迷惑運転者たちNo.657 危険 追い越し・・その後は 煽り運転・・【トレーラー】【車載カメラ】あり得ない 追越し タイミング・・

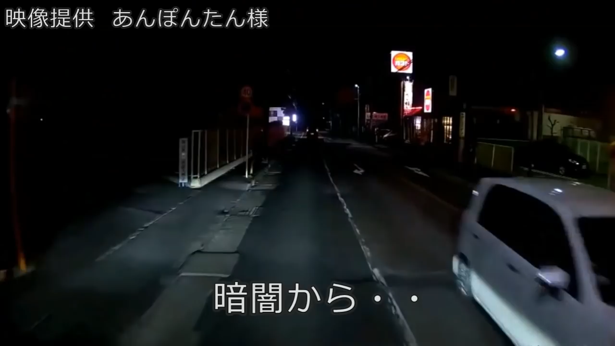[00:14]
すごい。マジかよ、おい。テールだけをついてるの。